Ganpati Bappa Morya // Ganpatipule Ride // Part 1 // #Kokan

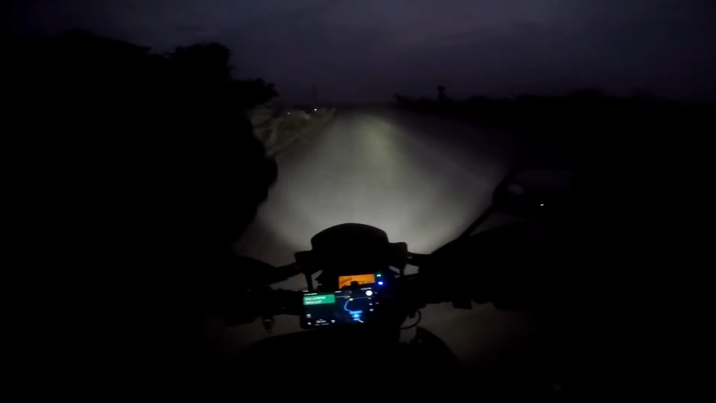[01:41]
guys, good morning and welcome back to my channel Radish J. और अभी हम लोग हैं कहीं तो भी है somewhere on earth और हम लोग जा रहे हैं गणपतिपुरे और आप सोच रहे होंगे कि राइड ये कहाँ से शुरू हो गई. राइड जो है वो घर से ही शुरू हुई है पर अंधेरा होने की वजह से मैं कुछ भी शूट नहीं किया. राइड तो घर से ही शुरू हुई है और अभी देखो सनराइज़